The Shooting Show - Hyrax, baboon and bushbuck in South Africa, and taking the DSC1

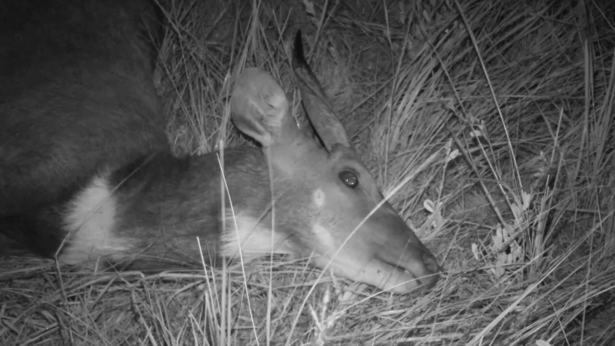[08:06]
The bush buck is exactly what the name says. It's an animal that lives in the bush.